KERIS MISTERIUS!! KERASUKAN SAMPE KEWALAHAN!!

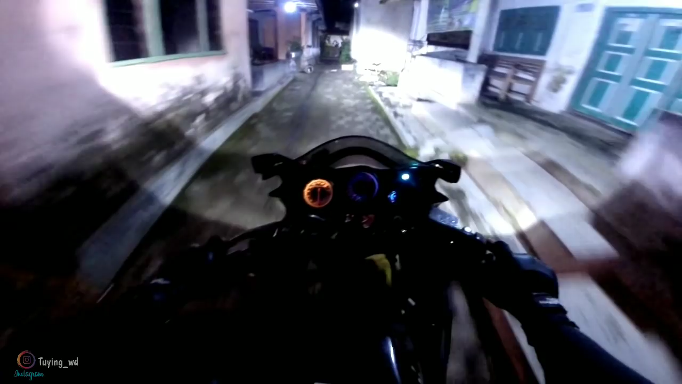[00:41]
Ini sih, aduh gak ada alat banget, cok. Jam 12 malam.
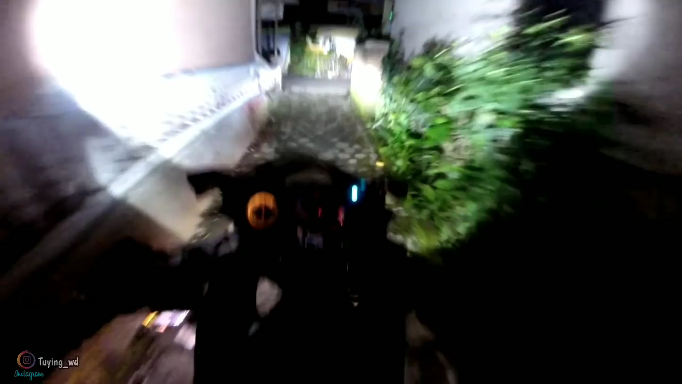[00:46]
Lewat gang-gang begini. Ini kemana nih, kanan kiri, woi? Sini ya?
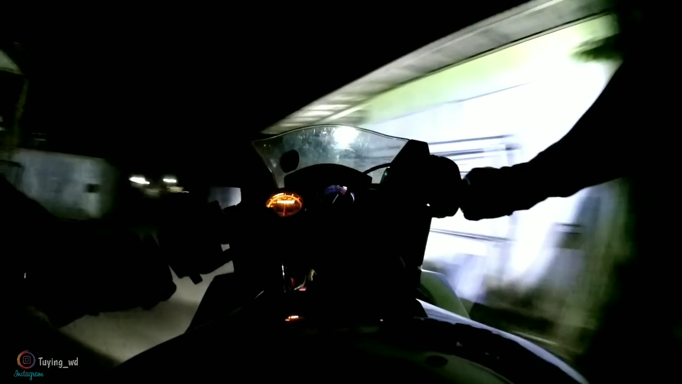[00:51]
Oh, sono. Ya udah. Yuk. Aduh, ini gerimis apa enggak nih? Jangan hujan dulu lah. Ya Allah, jangan hujan dulu, woi. Ya Allah, tolong jangan hujan dulu ya.
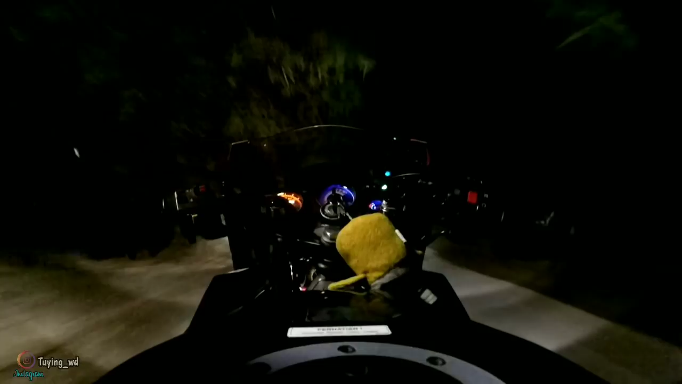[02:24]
Dan lebih tepatnya kalau gue jalan-jalan di desa begini biar ada topik aja sih sebenarnya. Karena biasanya gue kalau lewat jalurnya itu doang, gue udah bingung, nggak tahu mau ngomong apaan. Nggak jelas banget kan. Pokoknya malam ini gue apa ya, ya gabut aja sih sama si Alpan KJ gitu kan. Ya udah, sama aja lurus.
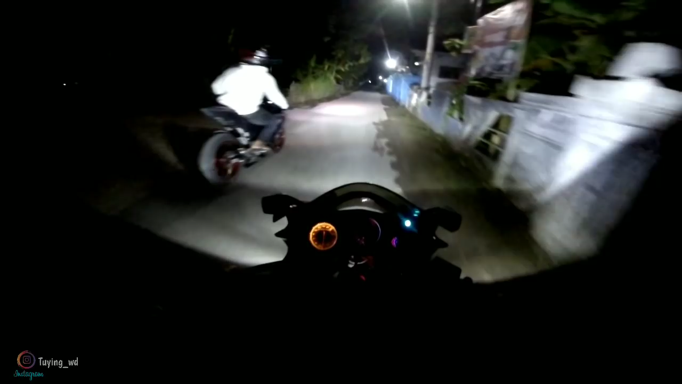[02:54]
Daerah sini walaupun nggak ada jalan yang buat nerangin jalan gitu kan, masih ada rumah-rumah warga gitu ya. Untuk ngapain tuh tangannya, tuh tangannya. Tapi lumayan serem sih kalau malam ya. Aduh, buset. Ini padahal waktu gua siang-siang itu lah jalur sini larinya kenceng-kenceng loh, gak ada alat gua.
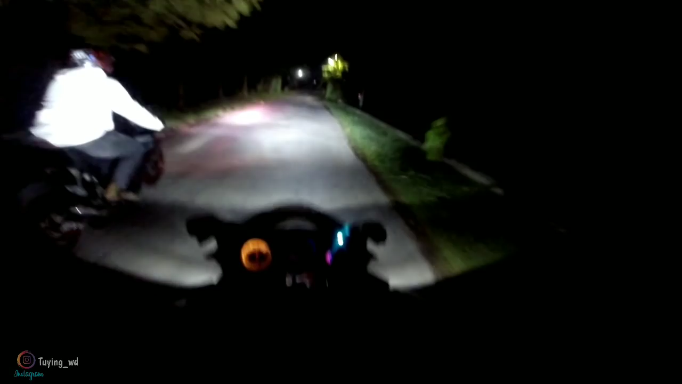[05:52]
Astagfirullahaladzim, gue kira apaan, ternyata lampu.